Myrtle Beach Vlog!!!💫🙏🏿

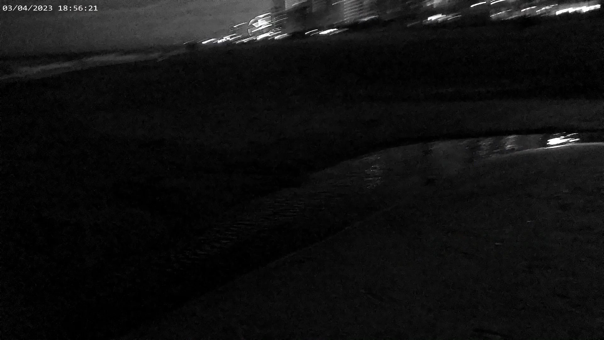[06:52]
See, I can jump this thing right here. I got the night vision on.
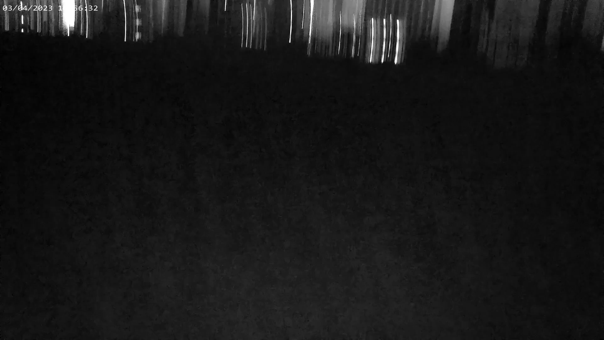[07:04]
Oh shoot. Oh man. It's really nice out here, y'all.